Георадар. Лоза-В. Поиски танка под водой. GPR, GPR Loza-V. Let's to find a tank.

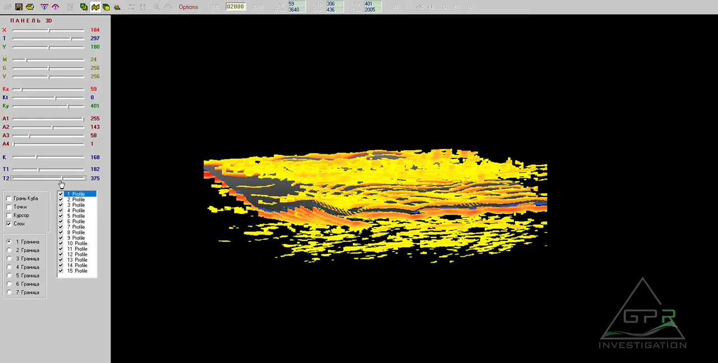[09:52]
сверху время отрезали снизу время отрежем не сильно чтобы танк не задеть
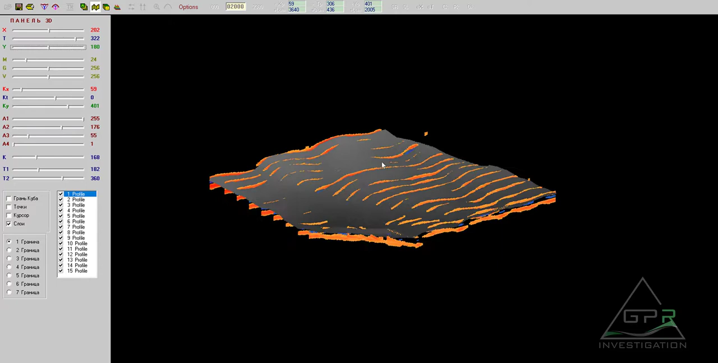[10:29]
сейчас есть только четкая поверхность дна
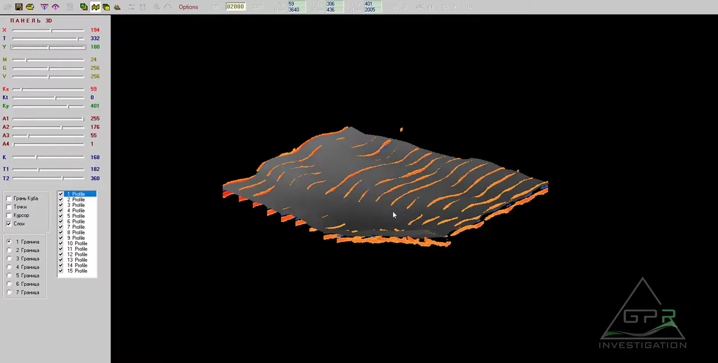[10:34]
берем слои
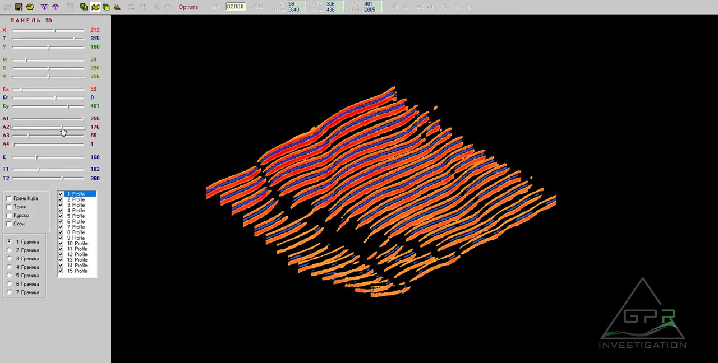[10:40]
дна вот это наша поверхность вот она такая весьма неровная а вот это
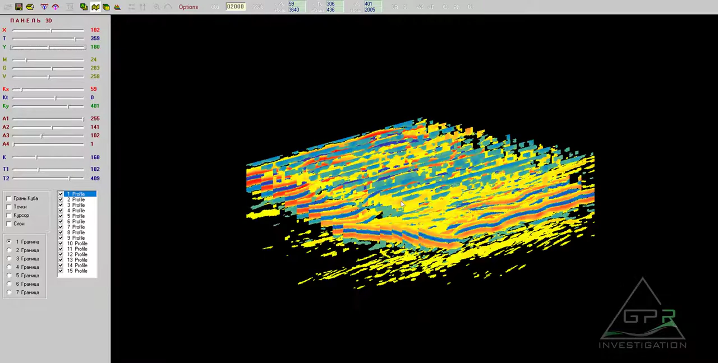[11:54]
то есть никакого палеоглубинного поляоглубинного поляоглубинного поля.
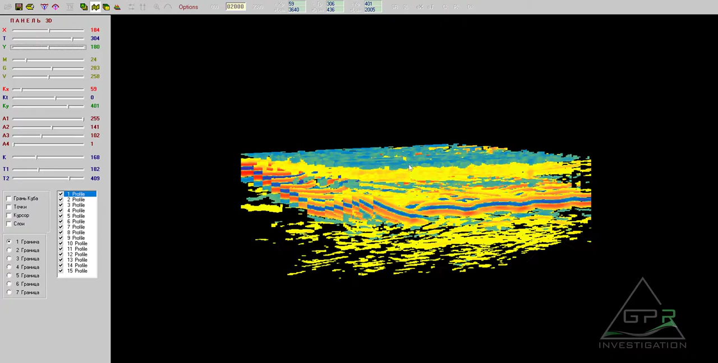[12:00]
Дна не видно, поэтому
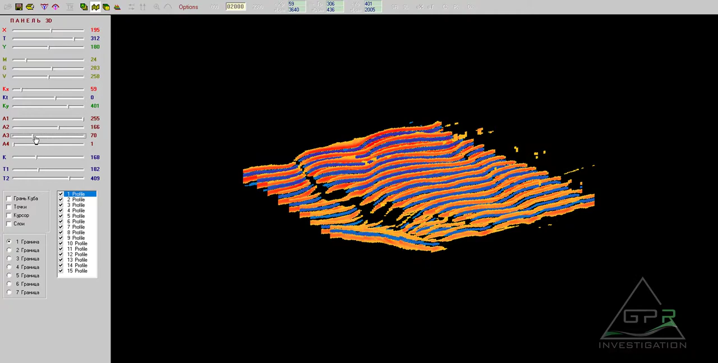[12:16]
пока такая картина. Так, я сделаю несколько заготовок с этой картинкой в CloudCompare. У меня получилась такая же поверхность дна. Все то же самое.
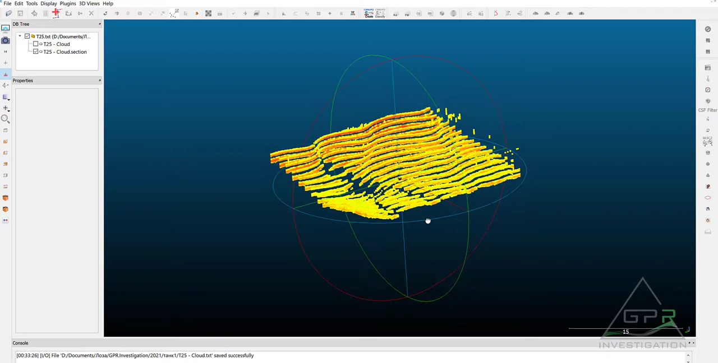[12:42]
Потом из CloudCompare я перегнал это в Voxler.